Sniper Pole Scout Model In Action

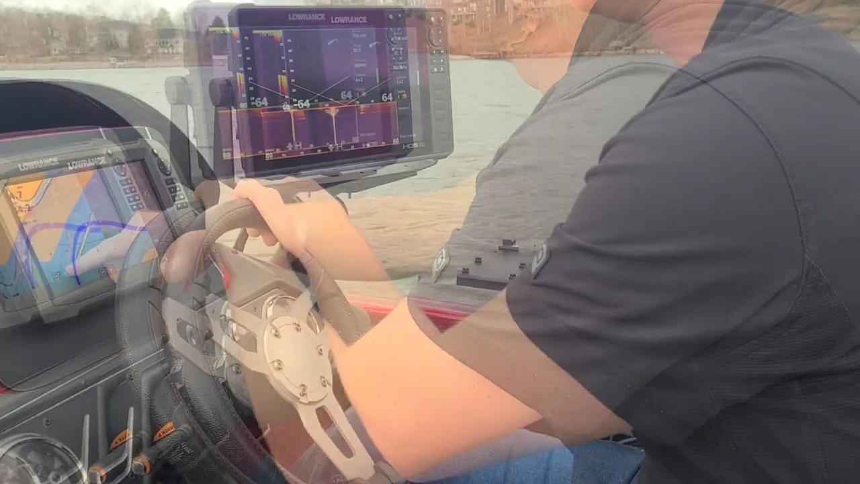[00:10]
all right coming up on the target here we've marked that are down inside imaging before so basically we're just going to move in and see if there's any fish on using our scout bottle
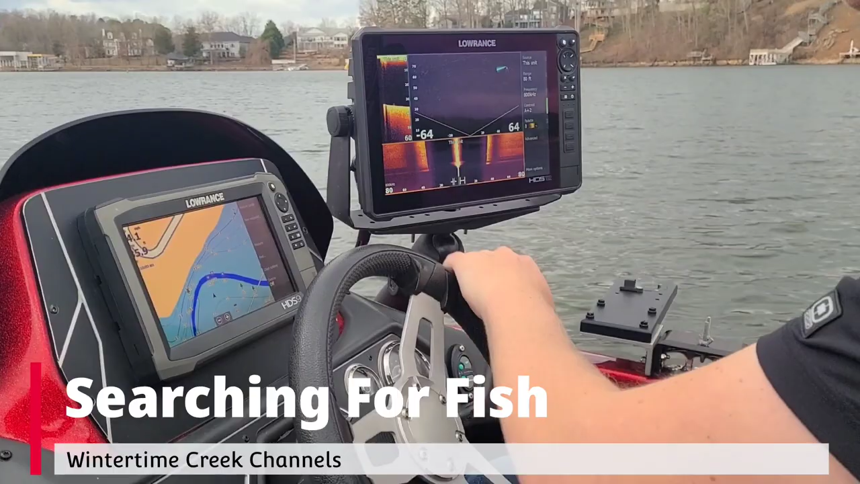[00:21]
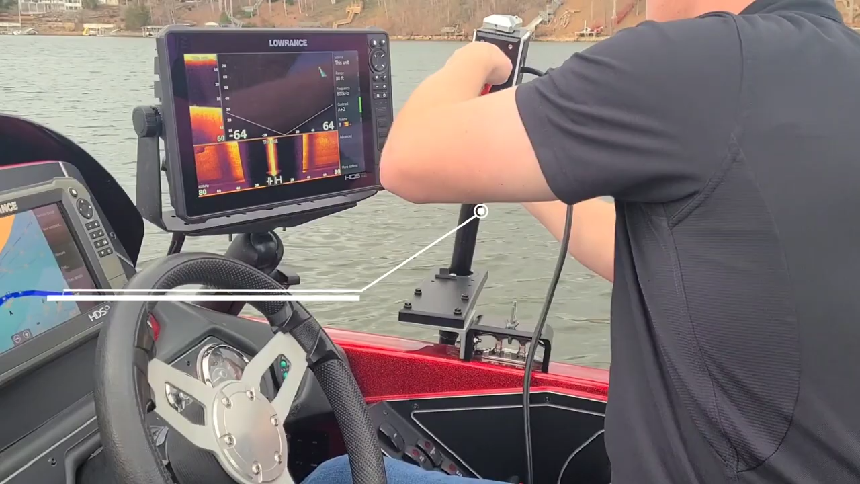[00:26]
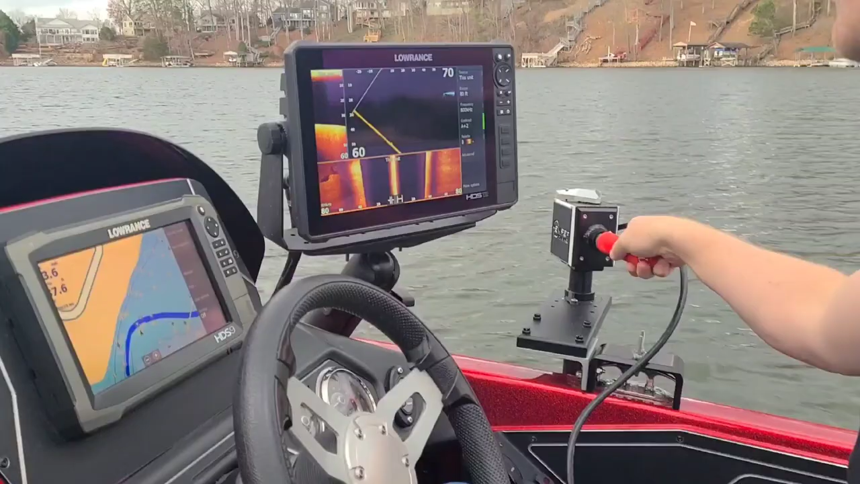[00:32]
now we're scanning takes it a second to calibrate
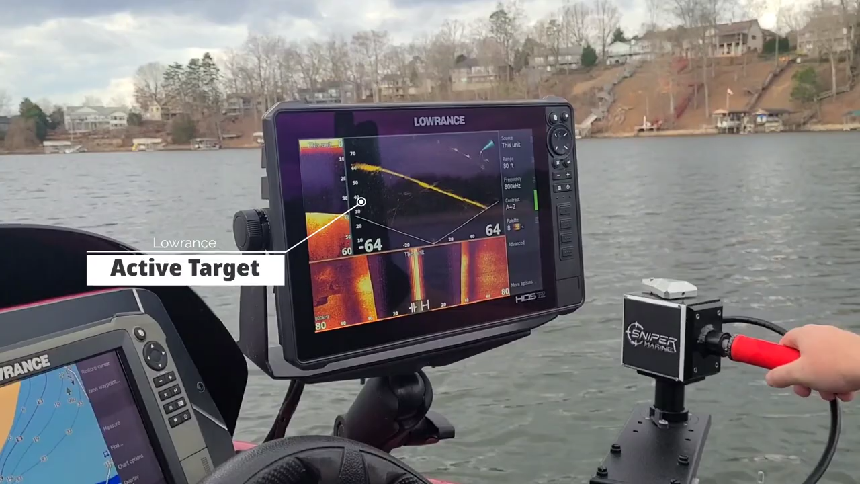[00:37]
there we go so right here's some deep structure
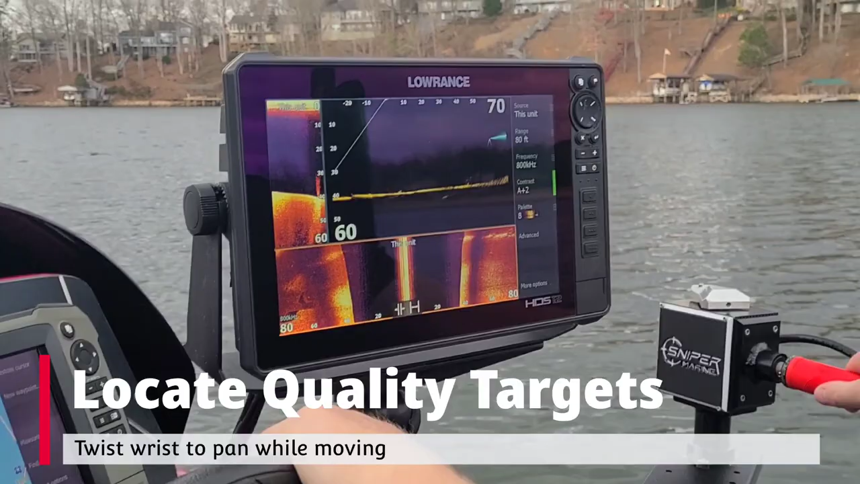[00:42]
you can see we've got some fish suspended on the structure there oh yeah good ones there
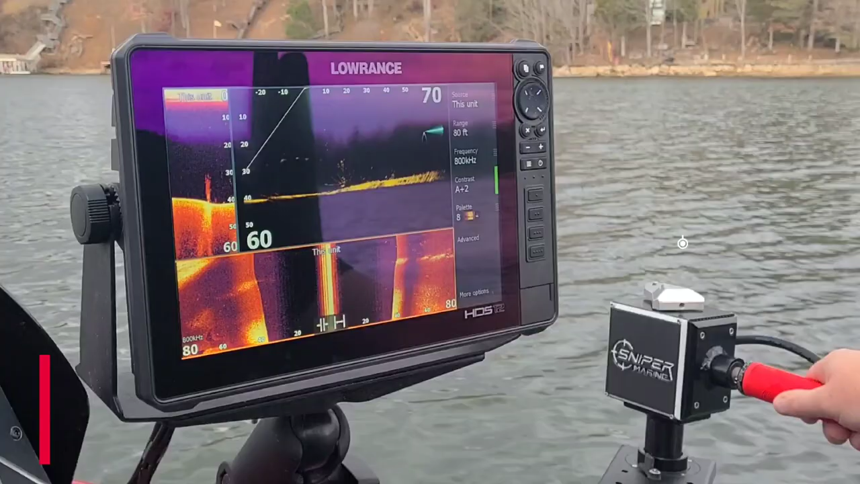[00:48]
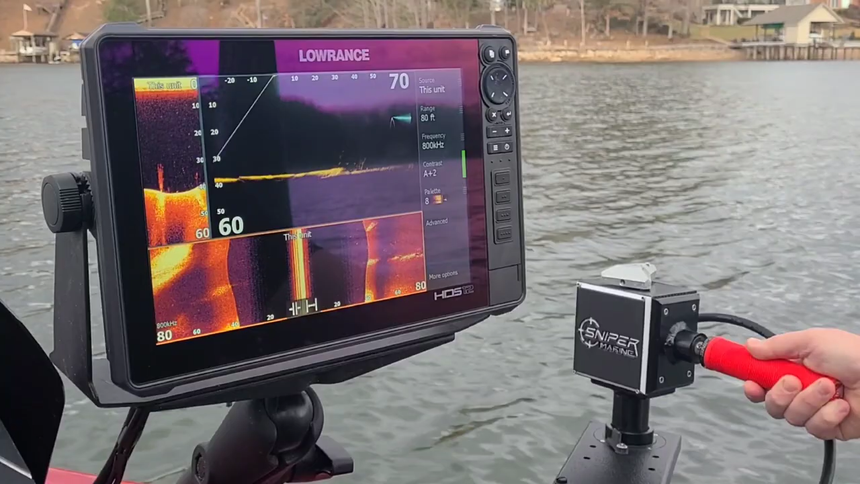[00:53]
see i can look back now at a different angle on the brush shake it from the back side the other fish right there so right here we go we've got some more standing timber here
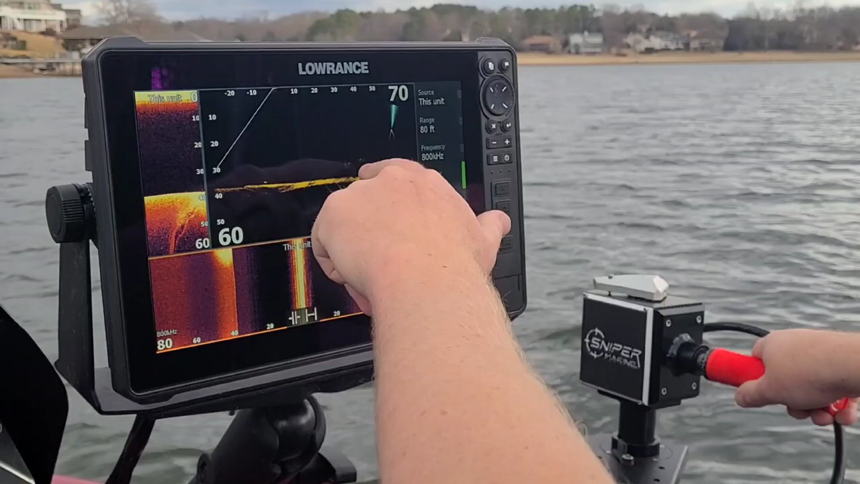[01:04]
we've got fish all in that timber see i can keep my using
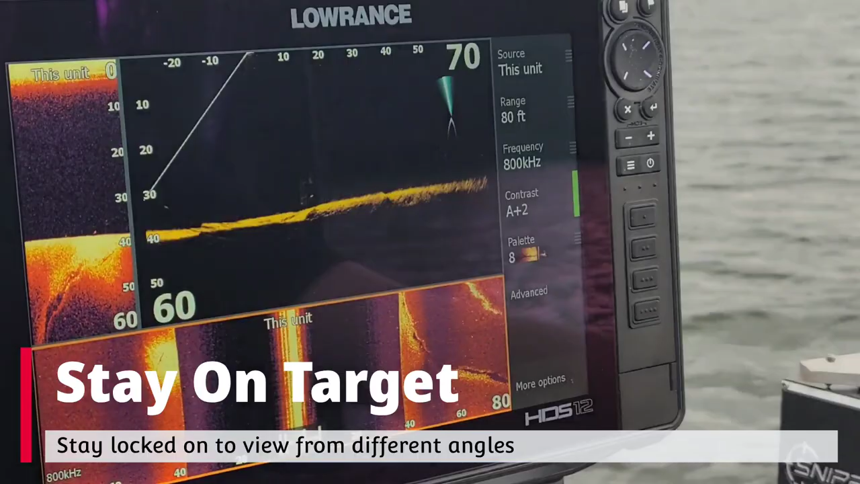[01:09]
the 360 ability of the scout ball i can stay on it the whole time even as the boat pads
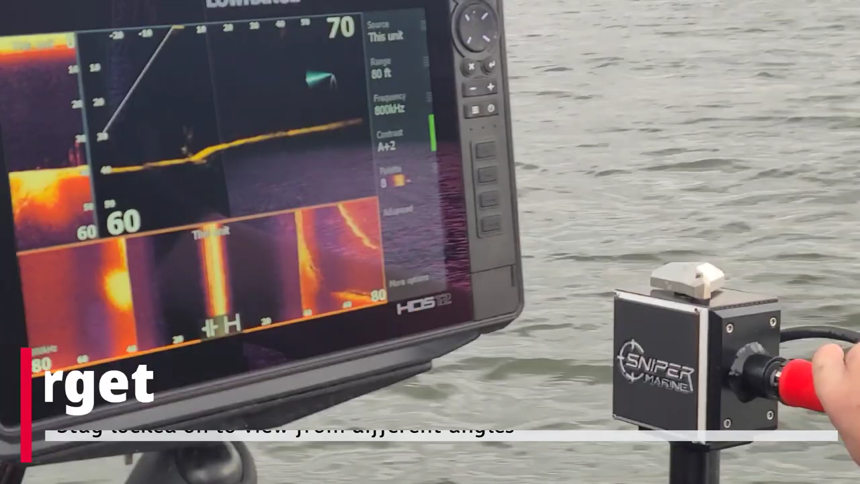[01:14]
look at it at a different angle with my wrist 360 degrees and
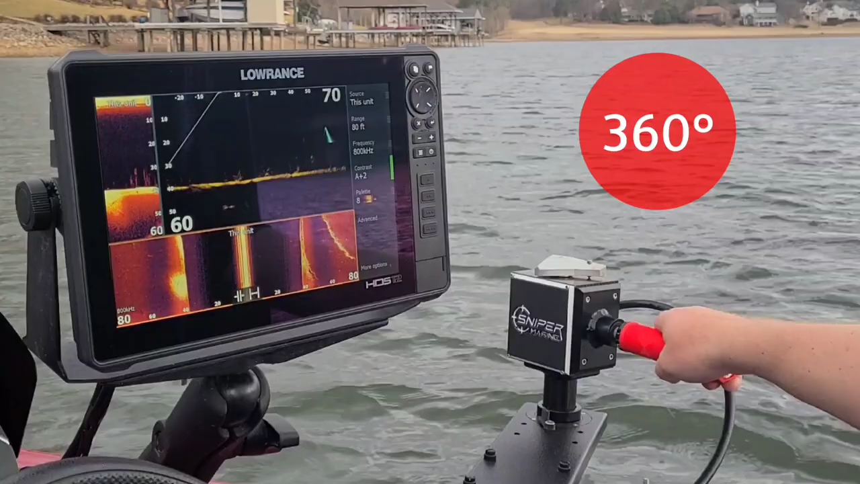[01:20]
i'm looking back i can see that those have fish on them
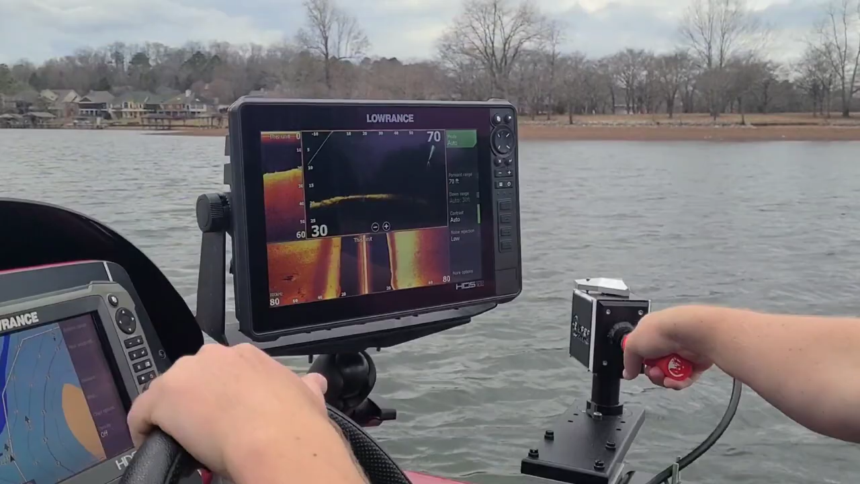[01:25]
all right let's go and i'm on the spot here we've got the scout hole we're going to see if anybody's home
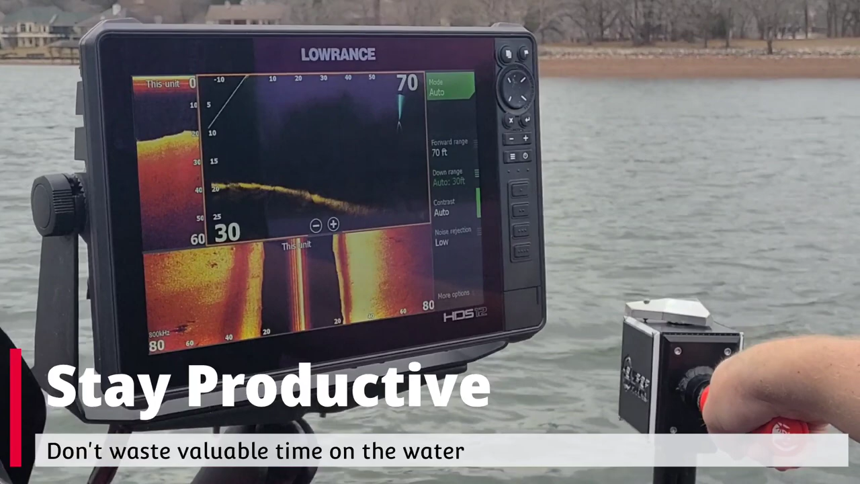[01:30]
we keep it from wasting our time fishing spots so there's no fish
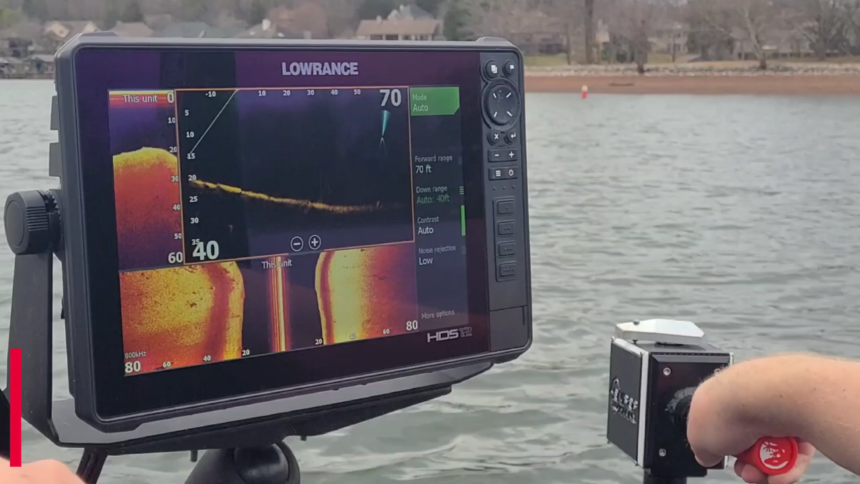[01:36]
so we can see on the screen here that we've got very few fish on this good structure we've got some down the bottom not exactly what i was looking for
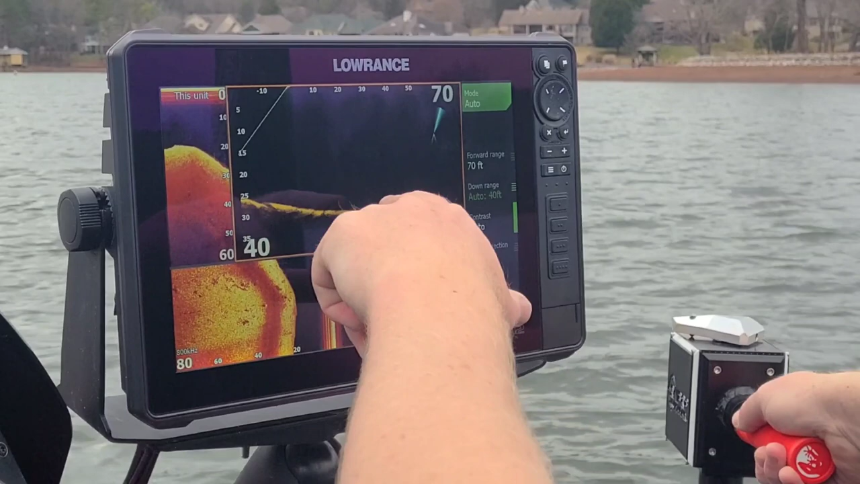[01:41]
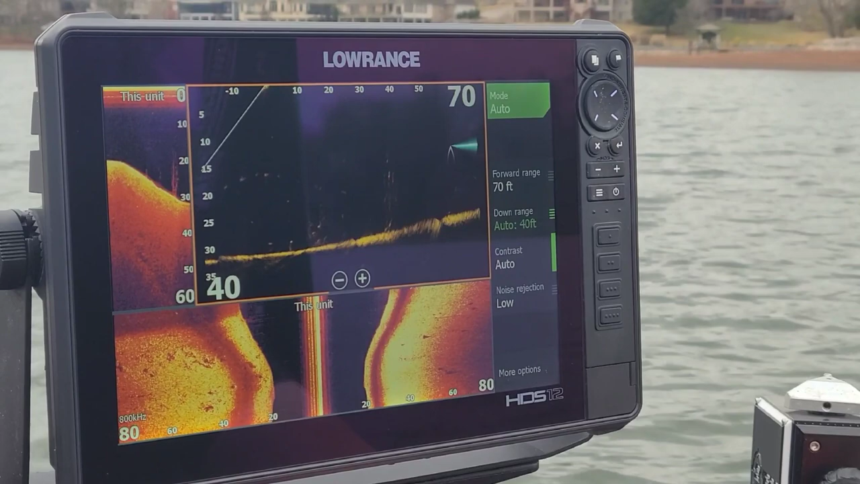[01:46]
scan it around i'm suspended
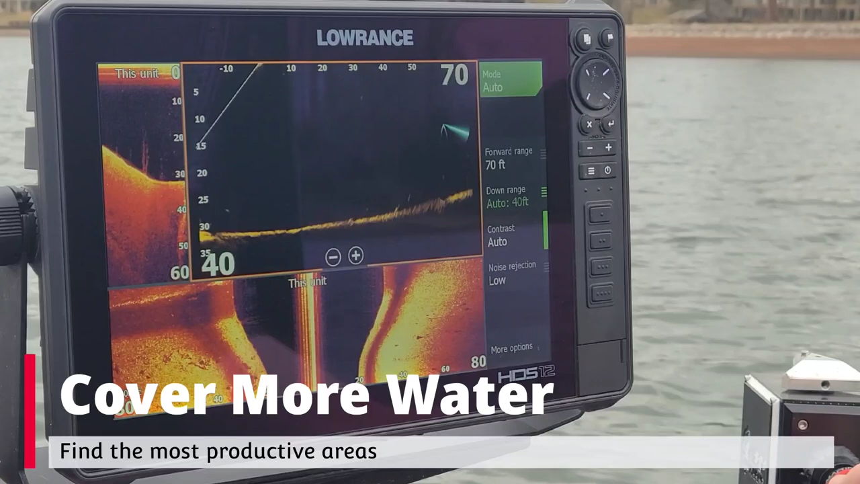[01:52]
here we go so right out there you can see this one's loaded up i
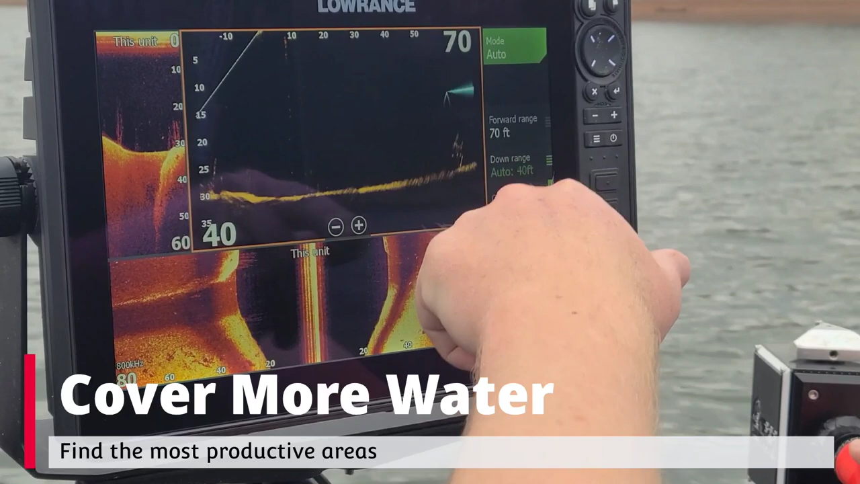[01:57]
didn't even have that mark on my sonar so i'm going to put a spot here do the